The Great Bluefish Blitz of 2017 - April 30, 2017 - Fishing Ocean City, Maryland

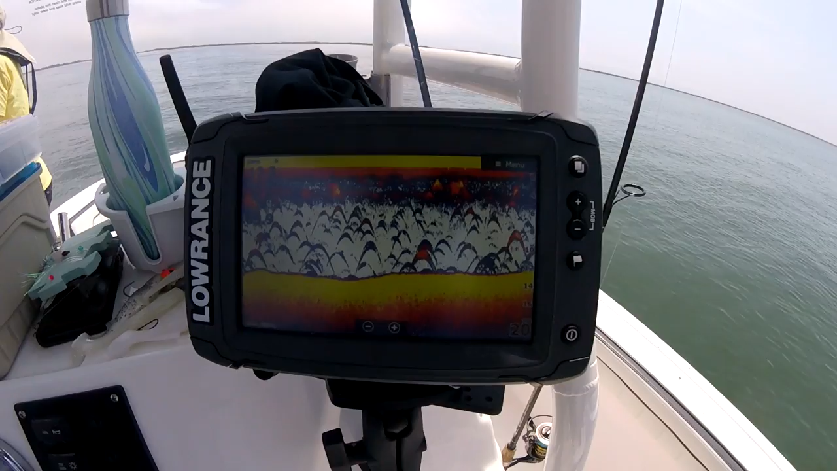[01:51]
All right, so as you see here, there's fish marks on the screen, and these beautiful arches are wonderful, but they generally mean fish that aren't that active. That's what we've noticed. When you see the straight lines later in the video, those are show fish that are active. And today presented a challenge for us because we knew we had this bluefish blitz going on in the bay.